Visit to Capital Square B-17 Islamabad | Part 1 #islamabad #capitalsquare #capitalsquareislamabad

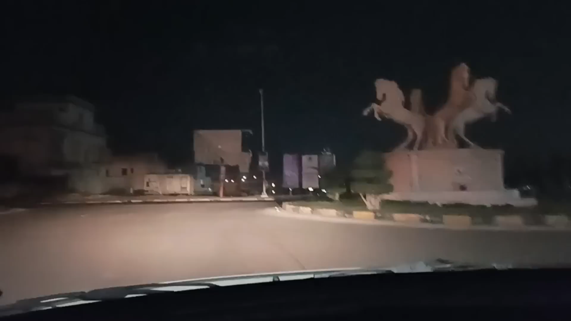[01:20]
تو دوستو اب ہم گھوڑا چوک سے سیدھا لکھلے لگے ہیں تو اگر آپ کو اندر سے بھی دیکھیں گے تو کپٹل سکوائر بلکل
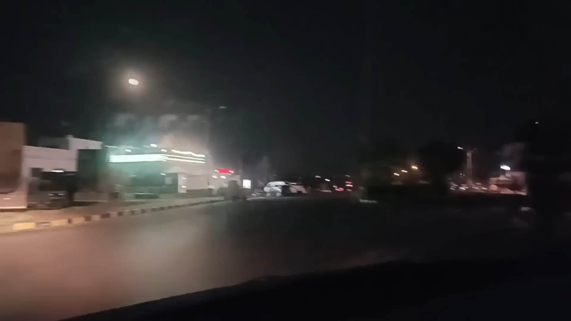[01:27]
بلکل ہمارے پاس ہے ملتے ہیں کپٹل سکوائر تو دوستو اب ہم کپٹل سکوائر کے بلکل قدیم پہنچیں گے نیچے اب ہم کپٹل سکوائر پہنچیں گے آپ کو فیسیلیٹیز بھی نکھائیں گے اور باہر سے بہوت راک کو پیار لگے ہیں